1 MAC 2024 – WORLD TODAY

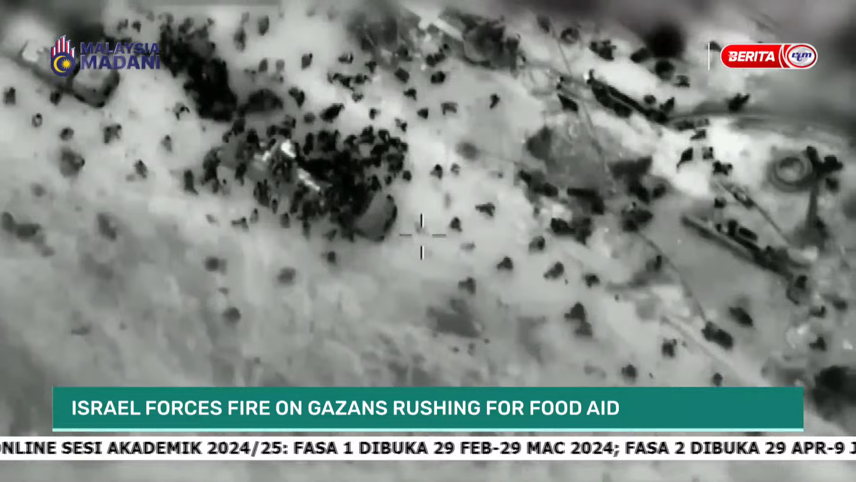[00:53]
the incident took place at al-nabusi roundabout west of Gaza City in the northern part of the enclave the Israeli military said a stampede occurred when thousands of desperate